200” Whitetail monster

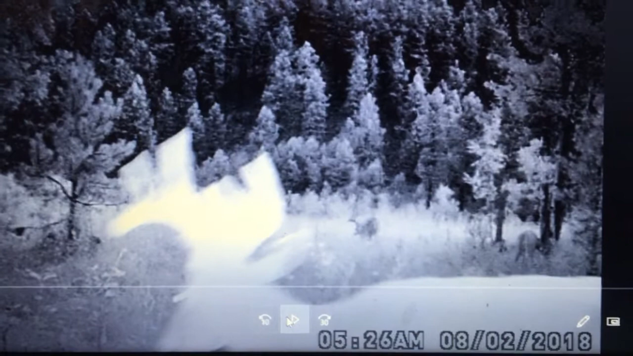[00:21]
you'll check out this young buck in the front he's got good potential and anyway here you go
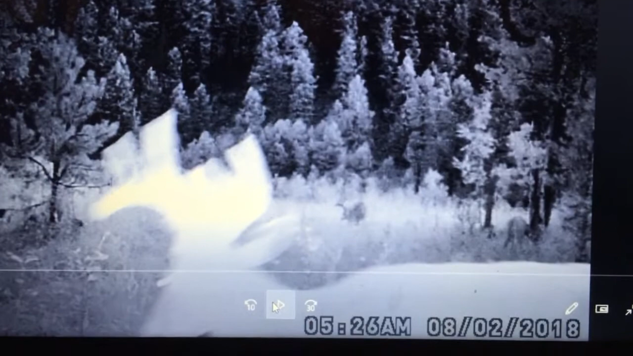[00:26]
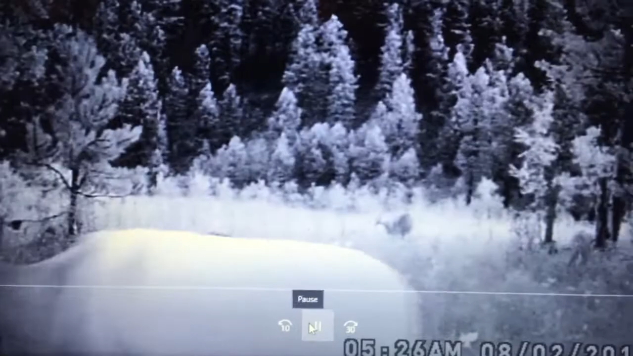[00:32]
but this is what we're gonna focus in on this is what I want you to pay attention to this deer it's phenomenal
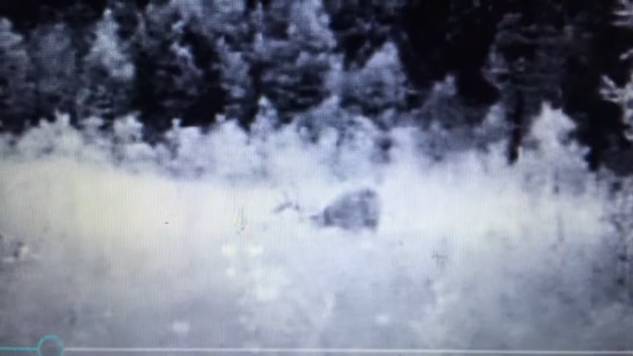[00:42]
there's another dinner here that she walks across here in the video but I wish I could show you how good this buck is he's